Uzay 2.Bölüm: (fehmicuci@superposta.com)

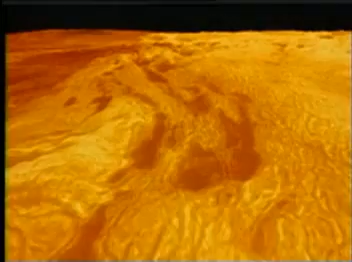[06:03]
Venüs'teki bulutların karanlığı gezegeni dışarıdan görünmez yapmakla beraber NASA çok ilginç bir çalışma yaparak radarla Venüs'ün üstündeki engebeleri tespit etmiş ve bundan hareketle bir bilgisayar animasyonu yaratmıştır. Şimdi bunu seyrediyoruz.